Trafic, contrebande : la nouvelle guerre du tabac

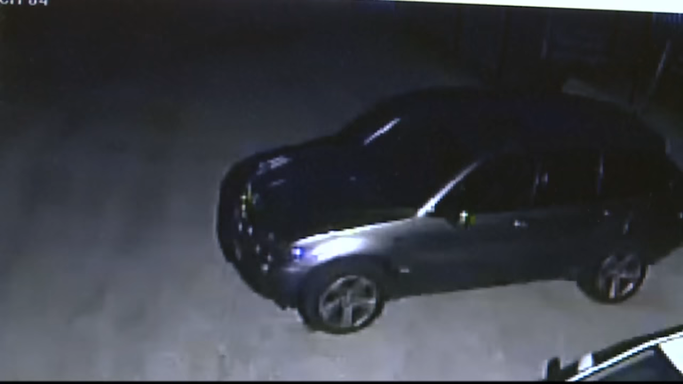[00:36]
À l'extérieur, une voiture se gare sur le parking.
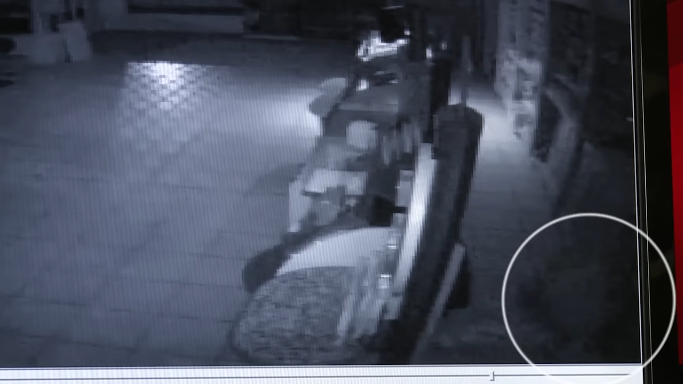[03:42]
Donc vous le voyez rentrer, le trou n'est pas grand, c'est pas facile pour lui. Il s'introduit derrière le comptoir, en rampant, sans jamais se lever. Une technique qui permet de déjouer les détecteurs de mouvement, censés déclencher l'alarme en cas d'intrusion. C'est ce que les policiers appellent un cambriolage à l'horizontale. Il ne prend que ce qui l'intéresse. Ce qui l'intéresse, voilà, il y arrive, c'est les cigarettes.